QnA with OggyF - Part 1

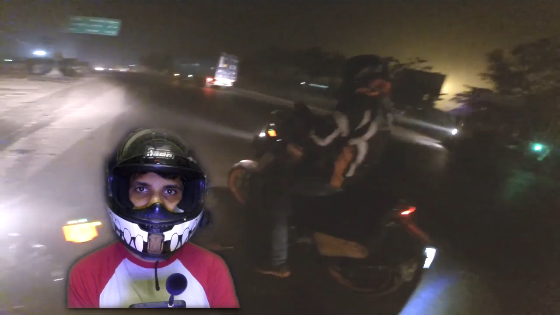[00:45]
Well firstly Moto Doctor, welcome to the Moto Vlogging community and secondly if you want to know how I mounted my GoPro on my helmet,
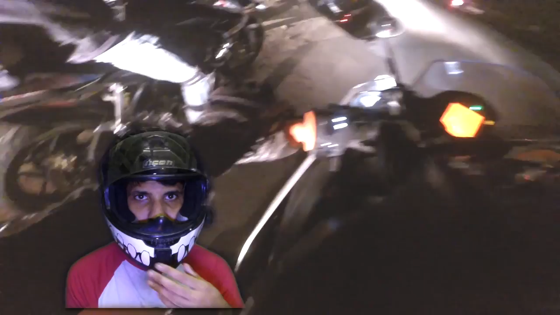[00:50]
I made an instructional video about it but to answer your question in short, it's placed right over here facing forward and I've used a J mount which gives me a bit
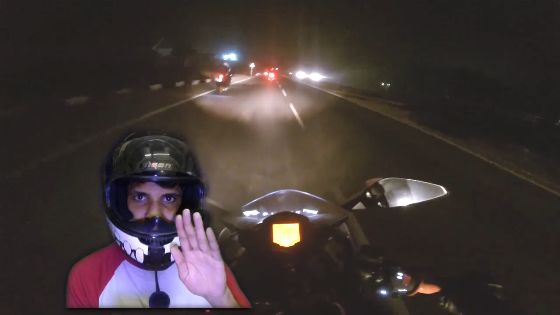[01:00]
of an angle to adjust in case I want to be changing the view on the motorcycle.